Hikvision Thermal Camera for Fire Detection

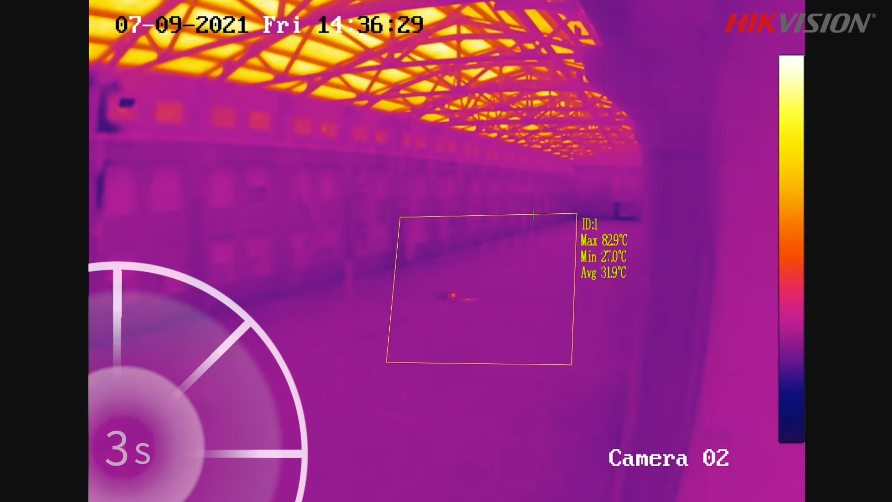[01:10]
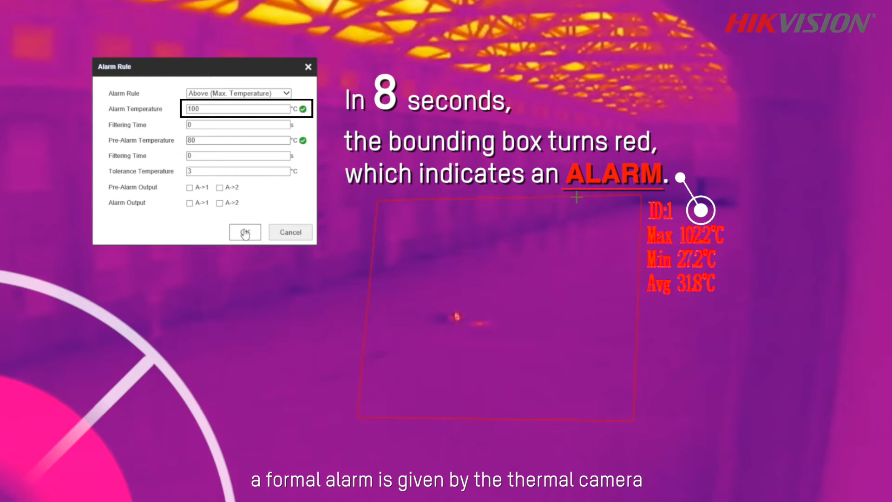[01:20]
On screen: max 102.2°C, min 27.2°C
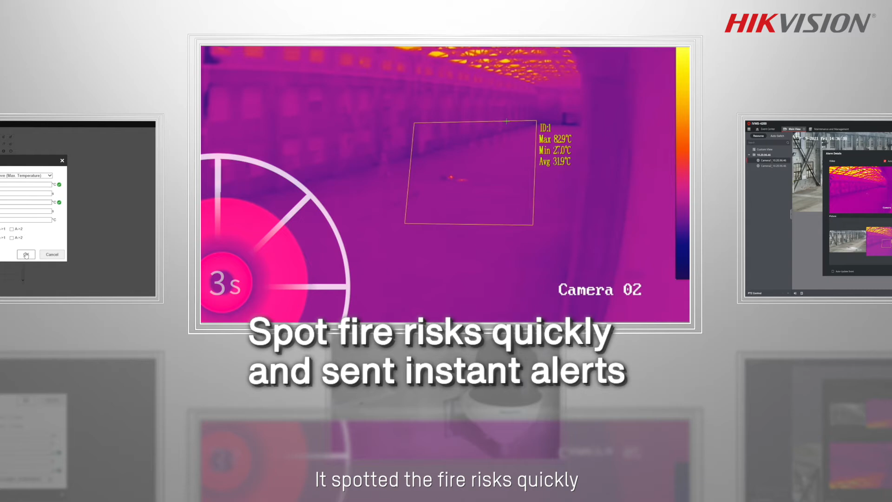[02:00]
You spotting the fire risks quickly and send instant alerts, giving you enough time to respond.
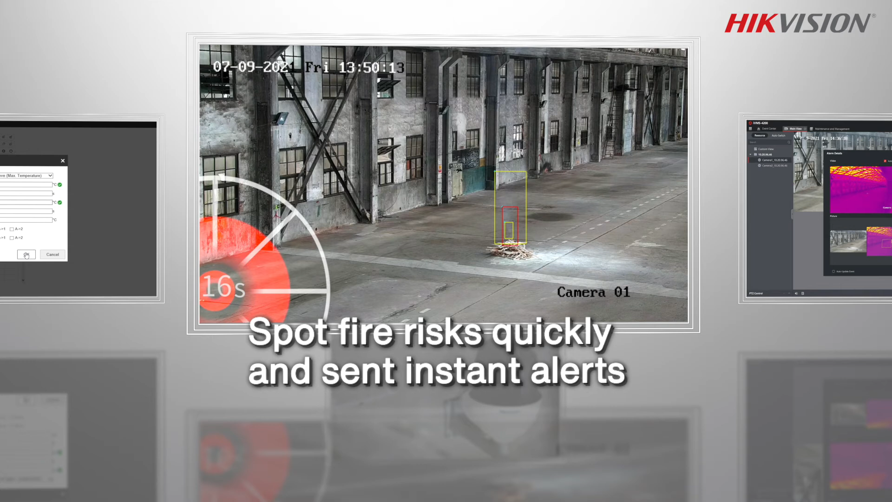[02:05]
These cameras push real-time images when spotting a temperature
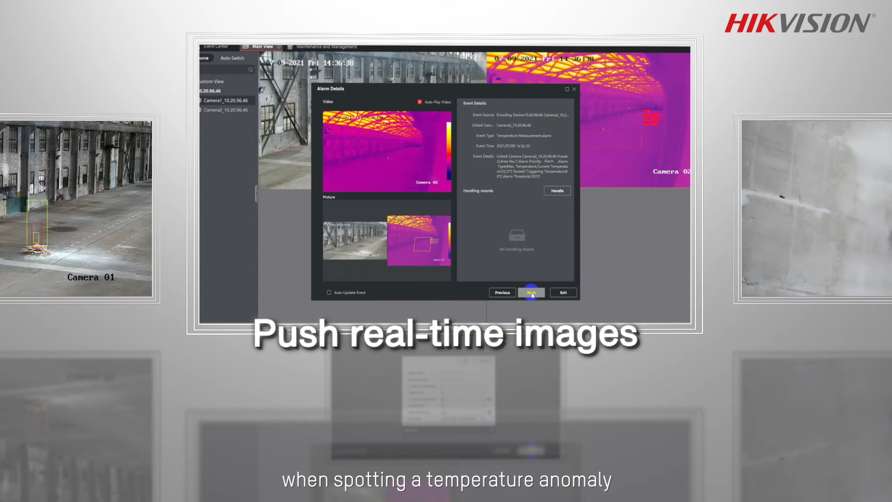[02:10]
anomaly or a fire if you can see the situation before you get there.
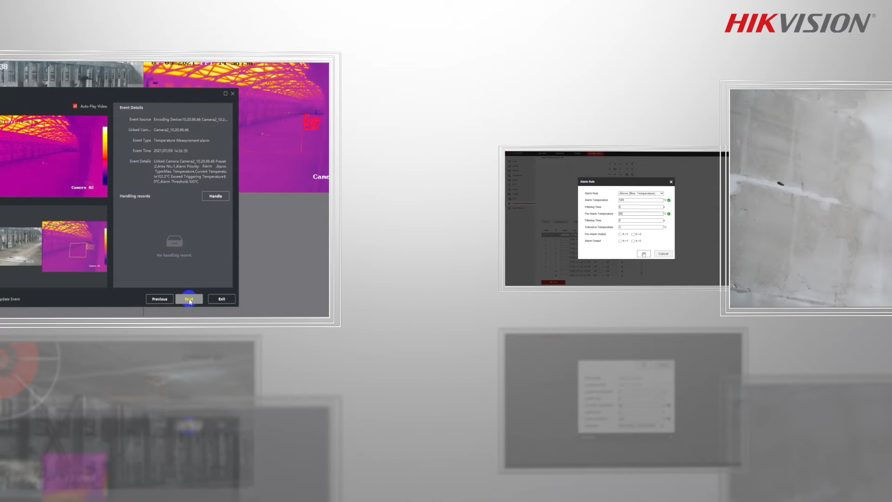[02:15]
The thermal speed dome has a wide field of view and